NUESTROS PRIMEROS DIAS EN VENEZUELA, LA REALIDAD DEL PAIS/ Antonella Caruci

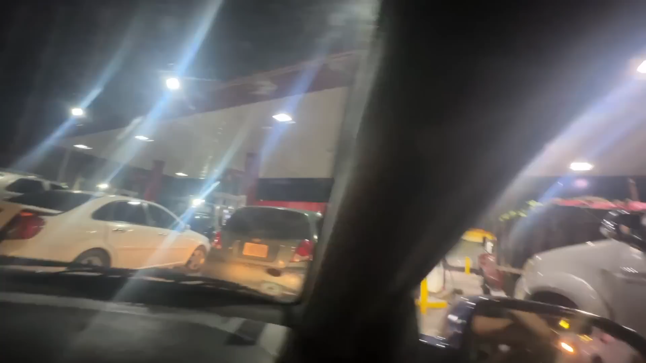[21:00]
llegando A la Bomba de gasolina Creo que este es El horario más flexible Pues hacerlo de noche Hoy es mi primer domingo En Venezuela